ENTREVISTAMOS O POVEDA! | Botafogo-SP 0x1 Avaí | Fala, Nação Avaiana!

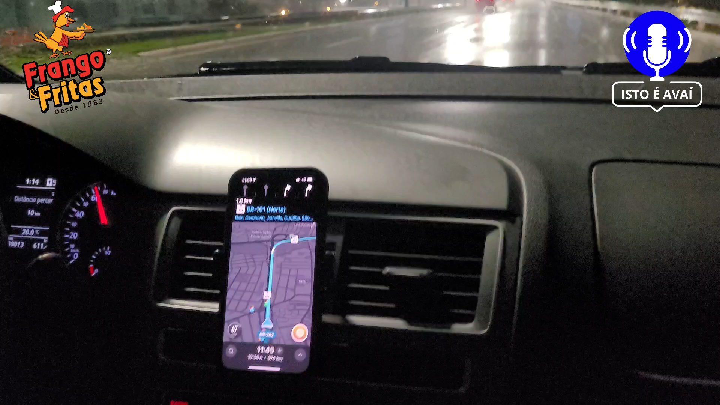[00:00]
Fala, nossa Havaiana, chuvarada aqui, dilúvio,
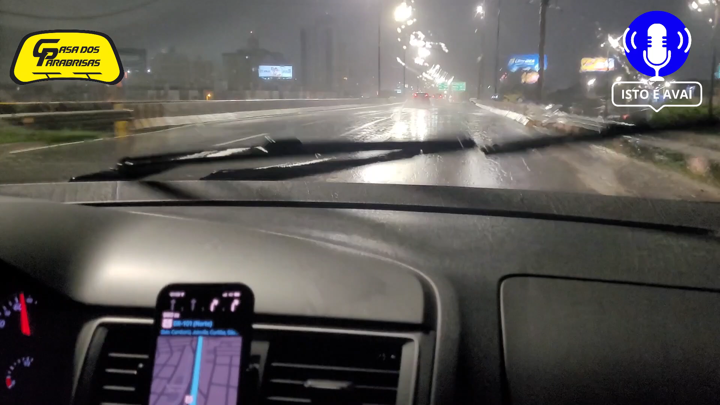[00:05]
saindo aqui de Floripa, rumo a Ribeirão Preto, loucurada aqui,
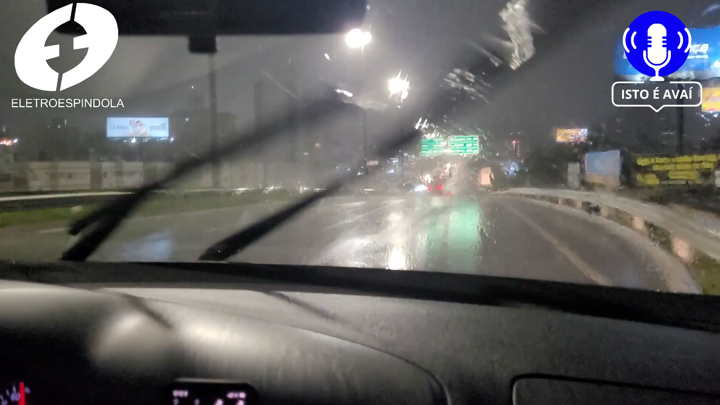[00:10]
esperamos sair com os três pontos lá de Ribeirão Preto.
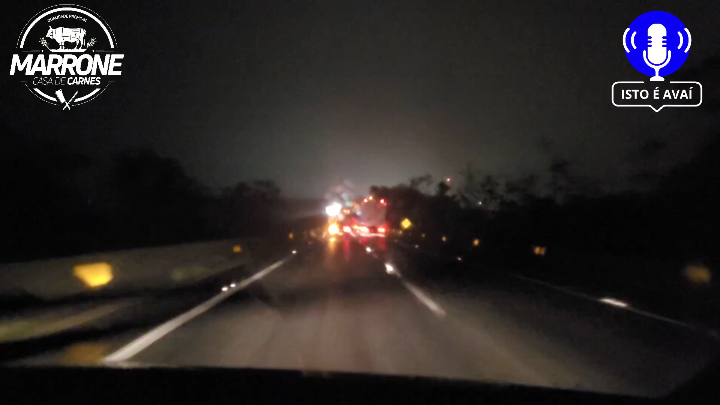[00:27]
Olha esse trânsito, galera! Todos os caminhos levam a Ribeirão Preto.